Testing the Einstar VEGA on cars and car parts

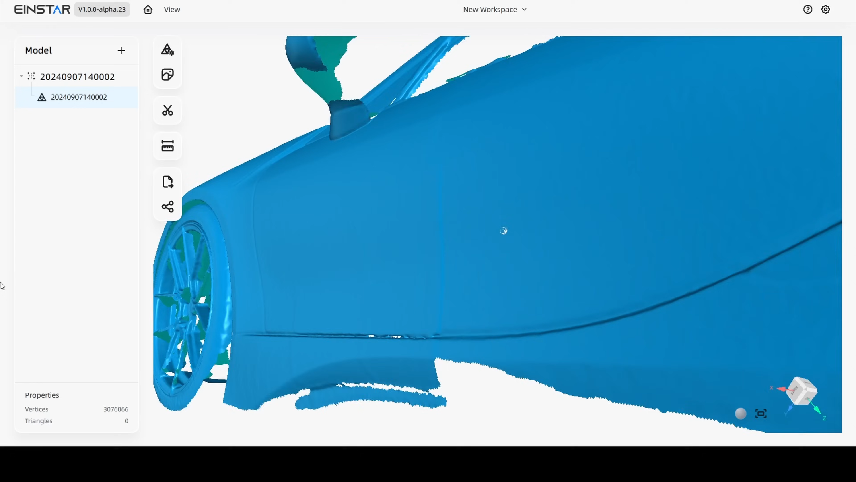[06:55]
Here you can see in the second scan that the wrap-around tracking did much, much better in this very minimal overlap.
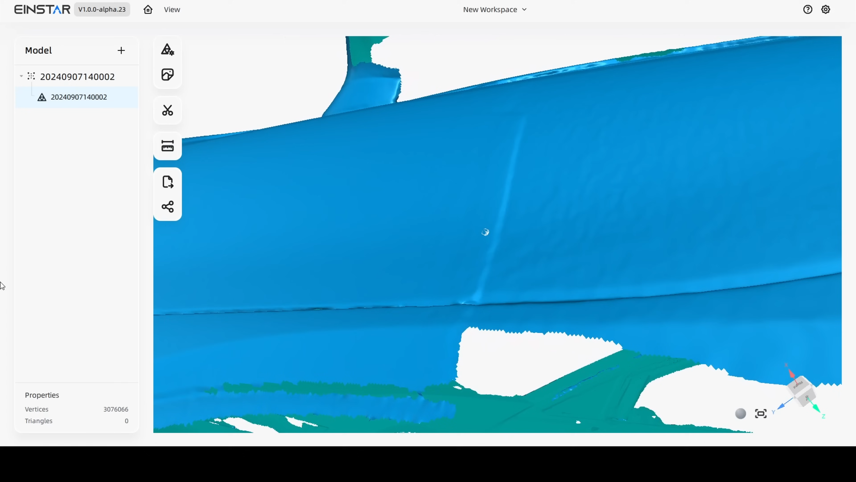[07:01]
You can't see where there's a little bit of tracking issues at the gloss black of the pillars as well as the mirror,
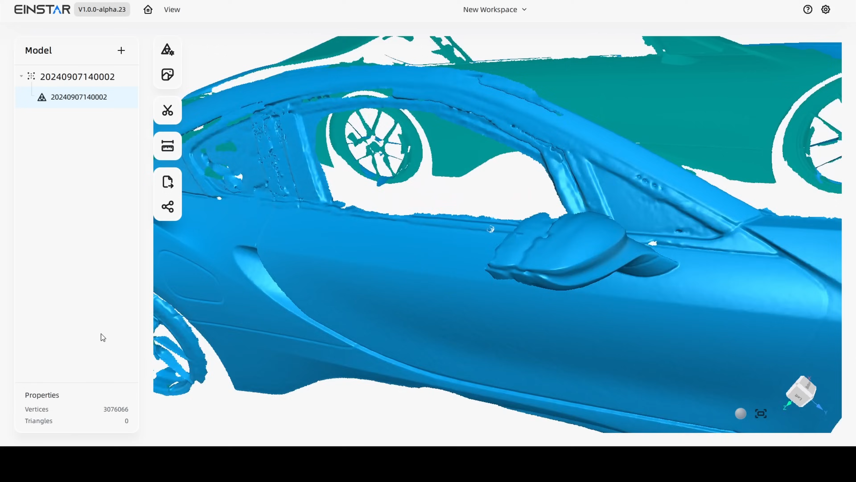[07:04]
but overall for spending about 20 minutes to capture the really, really well.
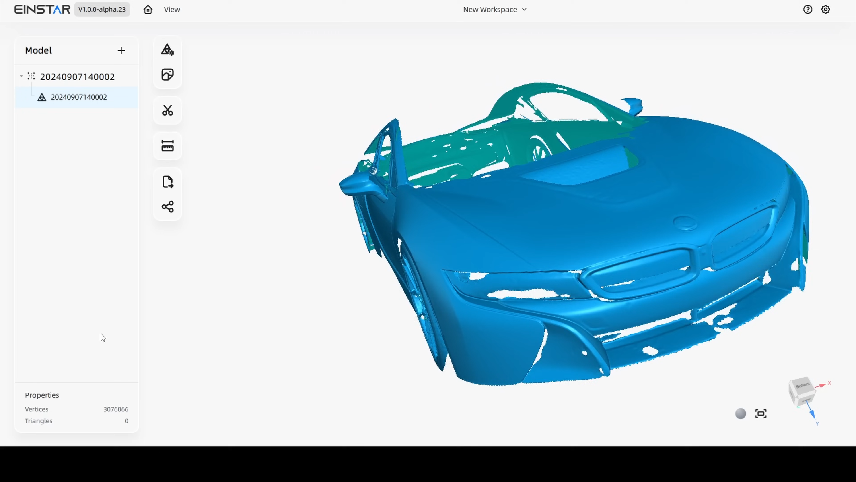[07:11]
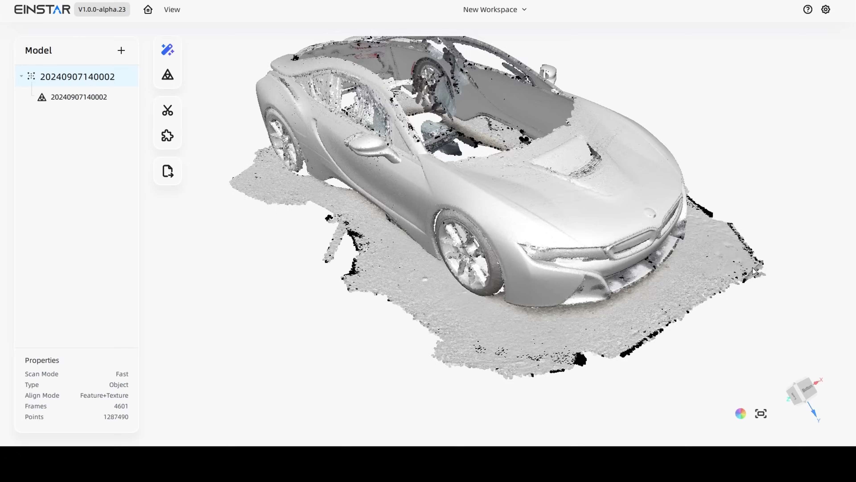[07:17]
So within this meshing software, we can go and delete some of the point cloud, clean it up a bit, get rid of any excess data.
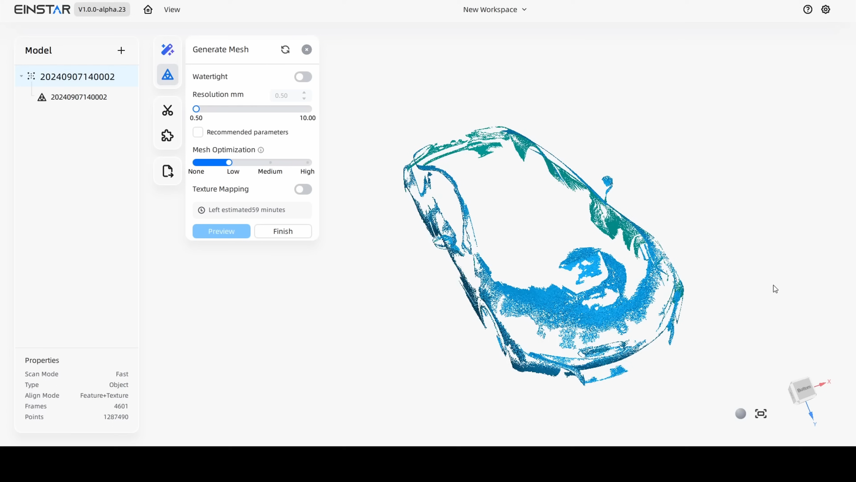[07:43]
And here about three hours later, we have an unexpected result.
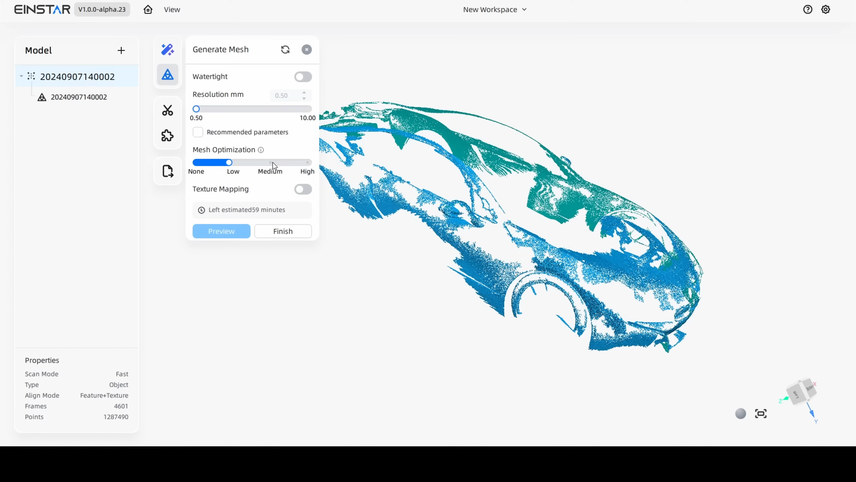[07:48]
Since this isn't exactly what we want, we're going to change the resolution to one millimeter with a higher level of refinement, and this is a bit better.
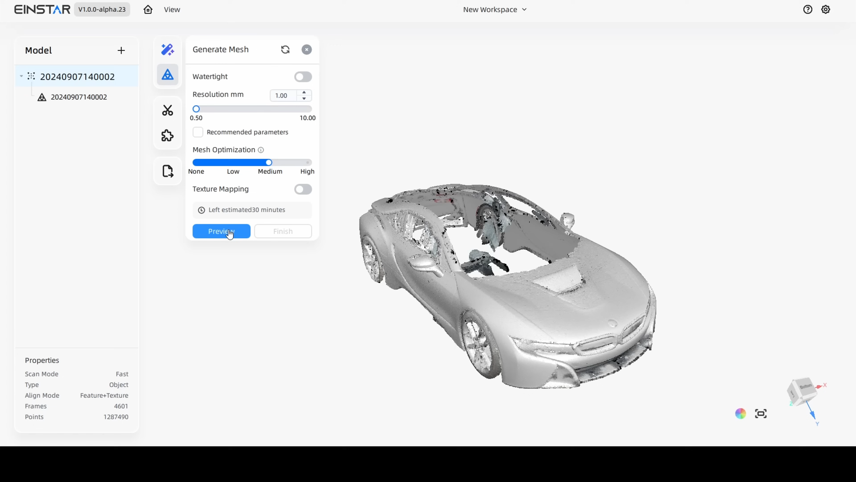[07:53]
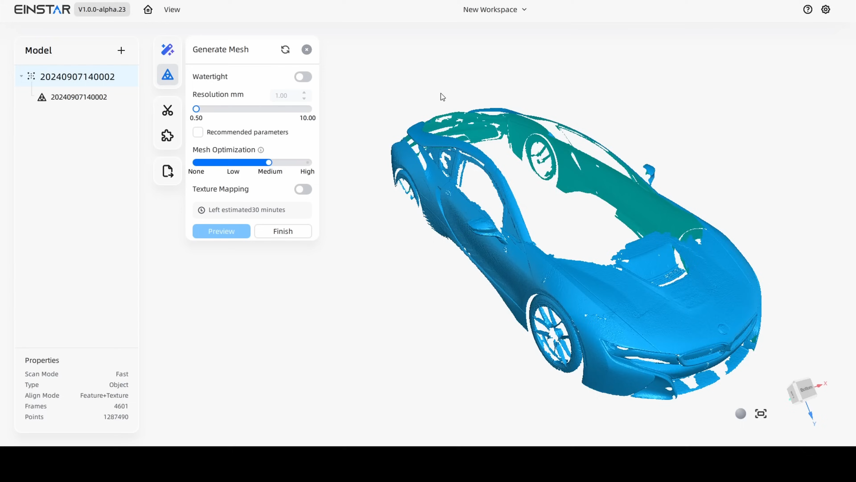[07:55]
Really what this highlights here is how good the onboard meshing is.
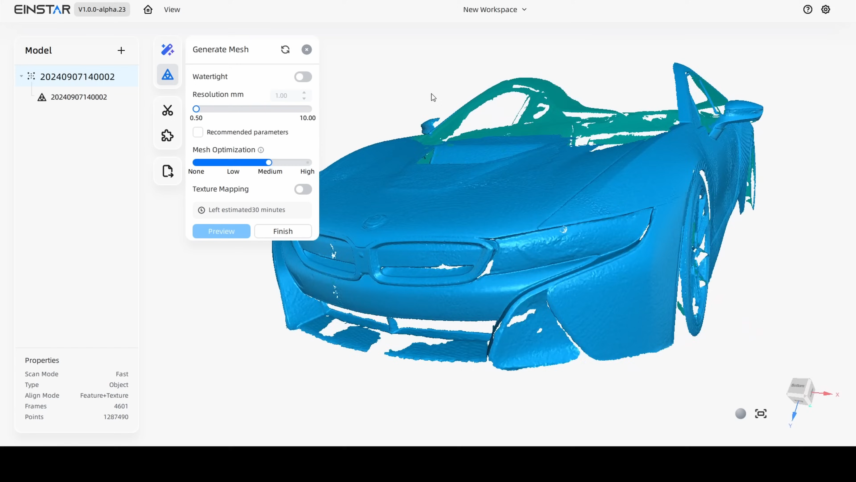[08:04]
This remesh took about 45 minutes, which is about three times as long as the onboard mesh, which we brought back into view here.
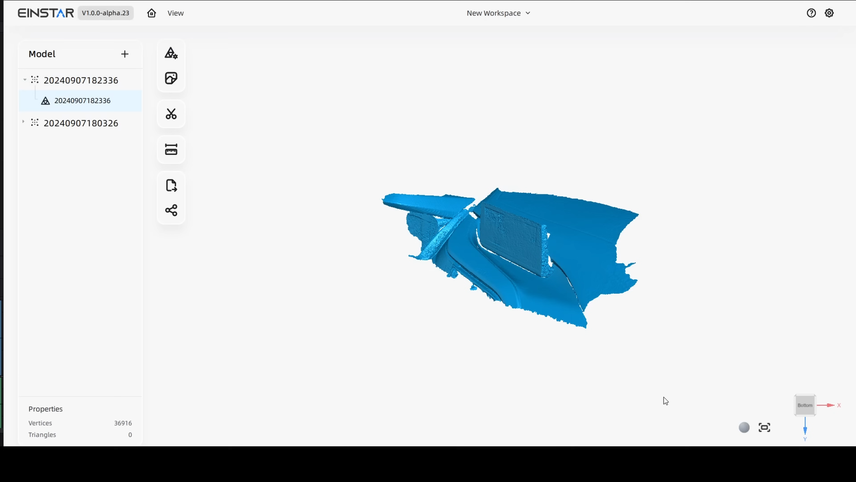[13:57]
And in this case, we need to align two scans because I wasn't able to get a complete capture.
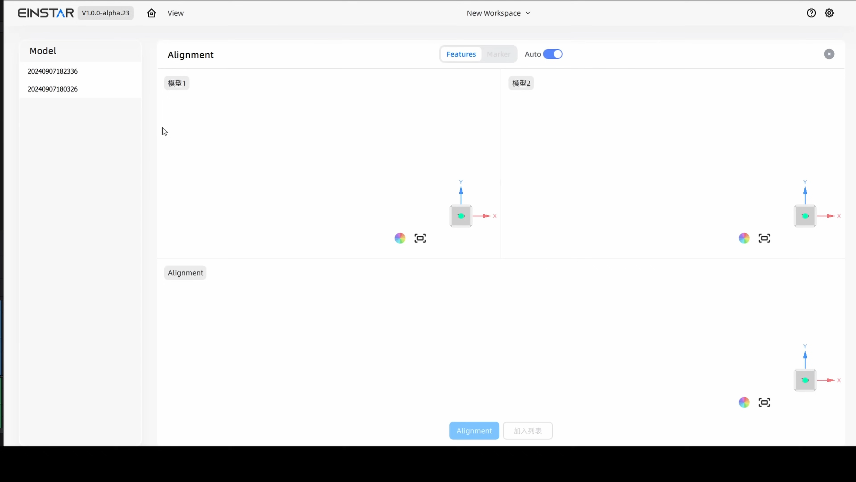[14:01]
We'll try the automatic scan align mode first,
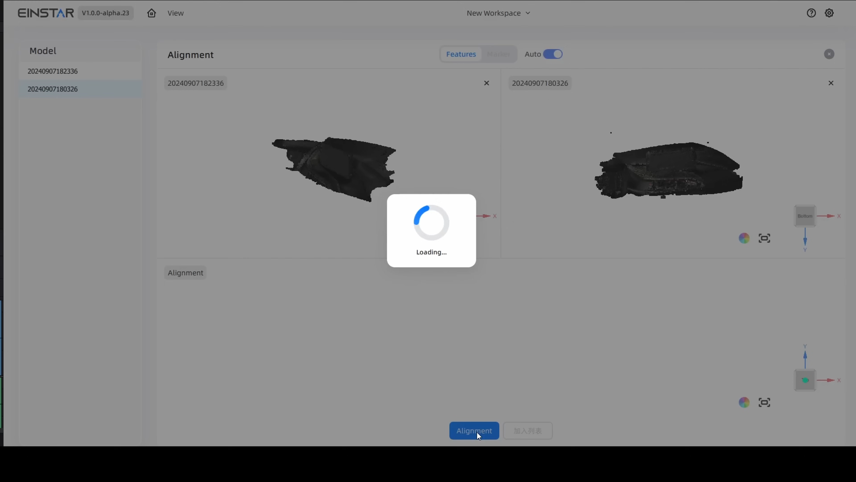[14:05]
which I never really had any good luck for in the X star software. And that remains consistent here.
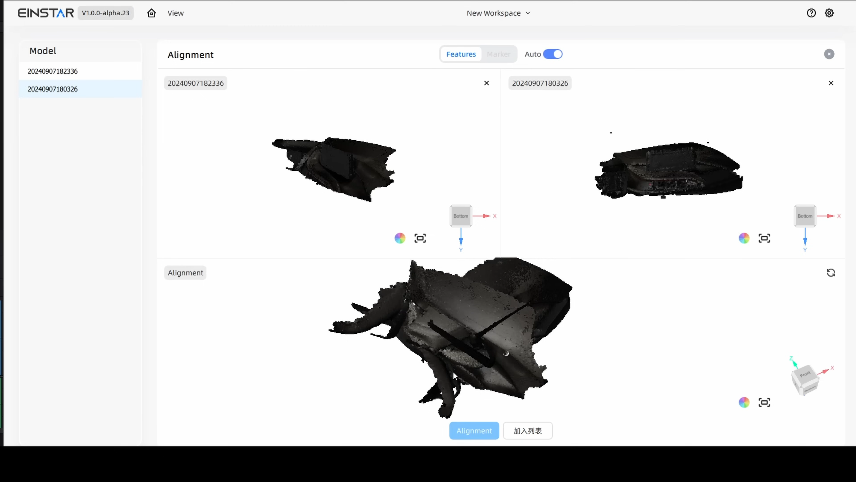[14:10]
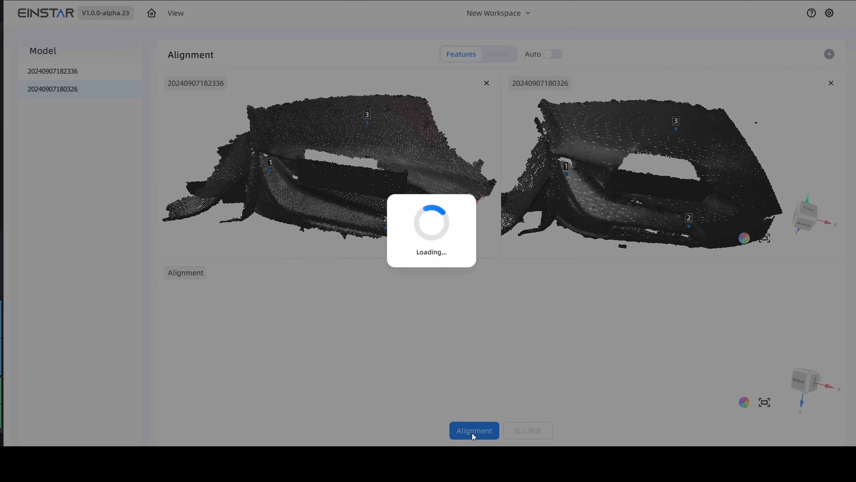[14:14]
So we'll just do a manual indication where you select three points at approximate locations in the point cloud that should line up. It uses those to get in the ballpark, and then it will do a much better job of aligning the mesh thereafter.
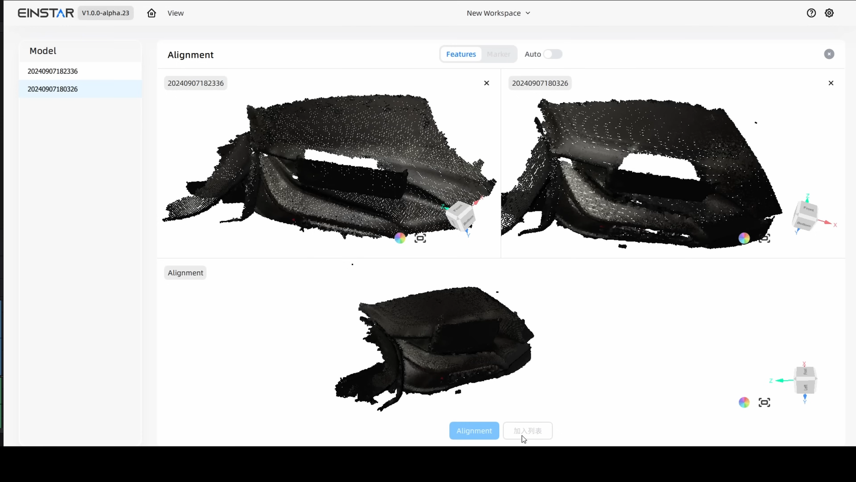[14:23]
Here we have our line point cloud. Now we're going to go re-mesh it.
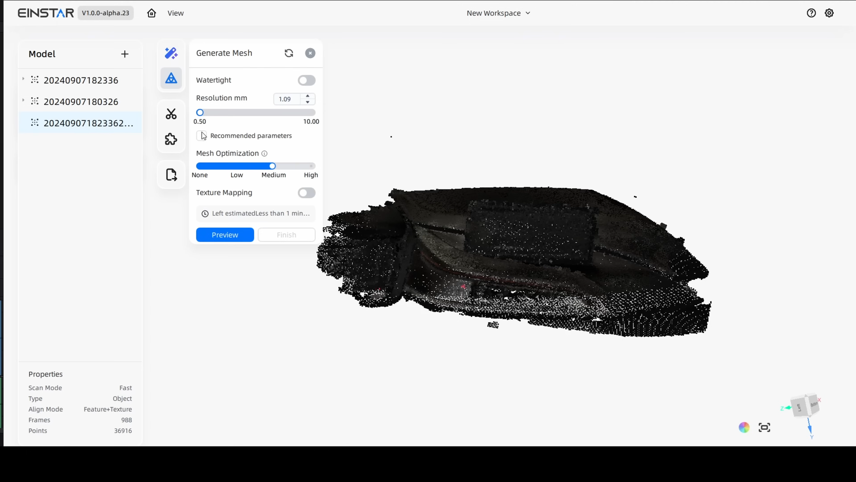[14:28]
We're just going to use the suggested settings.
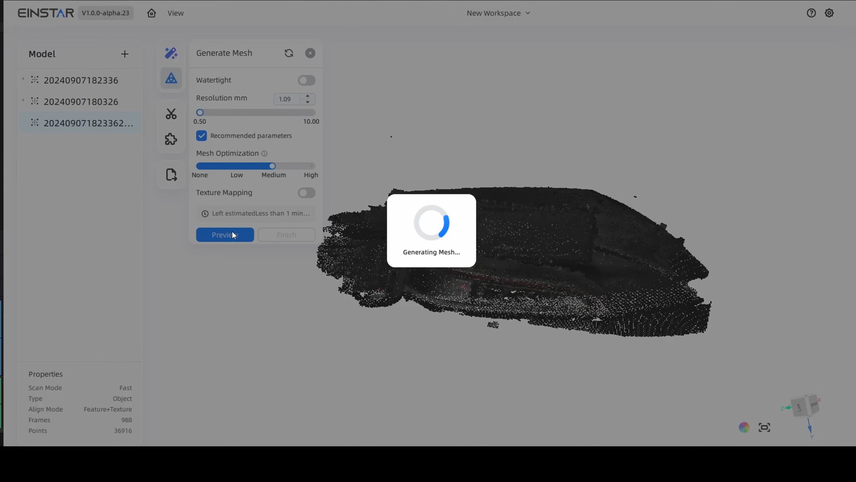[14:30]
And here's the final result. That mesh looks a little bit too melty for my liking, so we're going to reduce the mesh optimization a little bit.
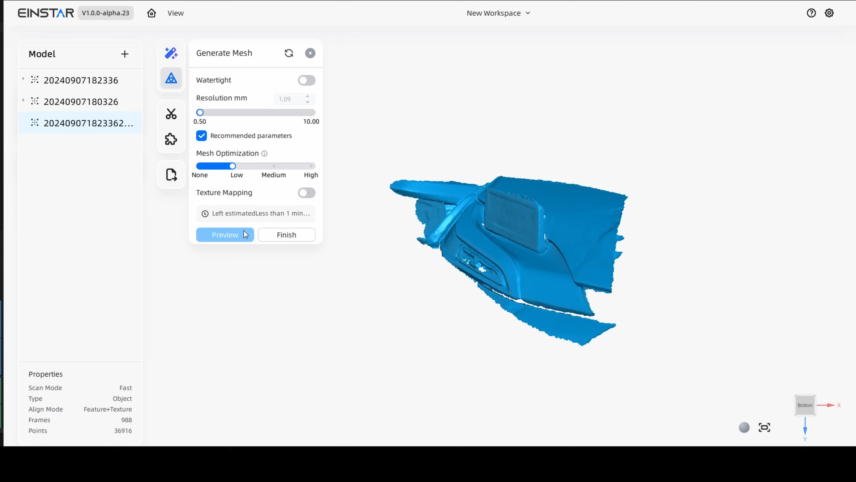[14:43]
That's looking a little bit better. And let's turn it all the way down.
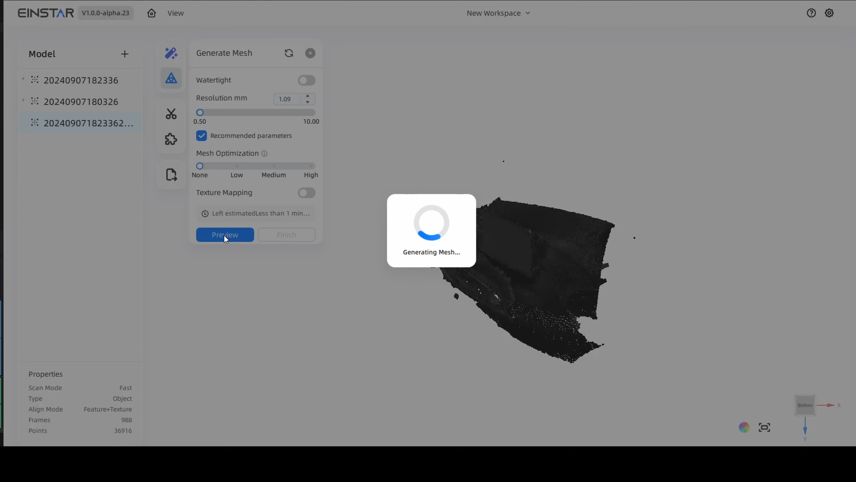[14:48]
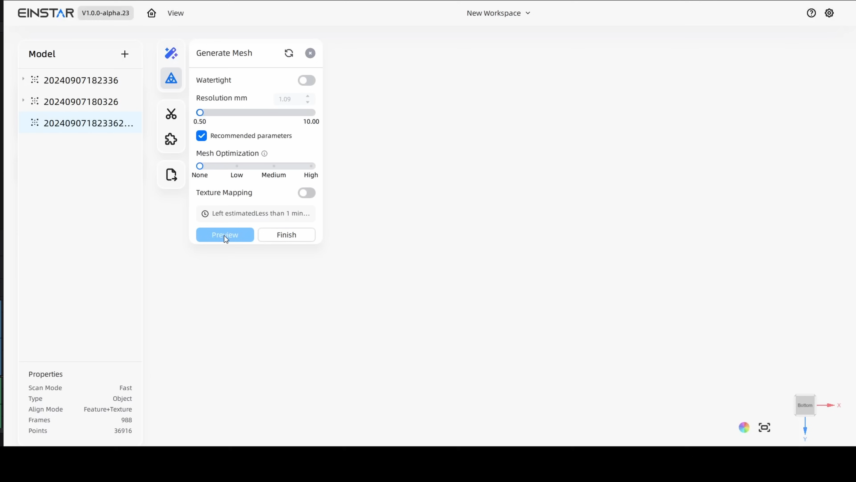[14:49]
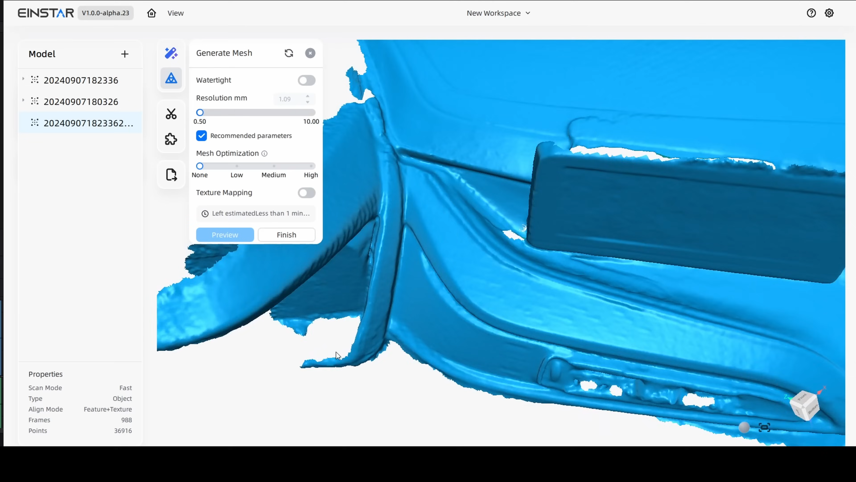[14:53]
That's going to leave us with the best detail that we need to create a form for our LCD screen housing.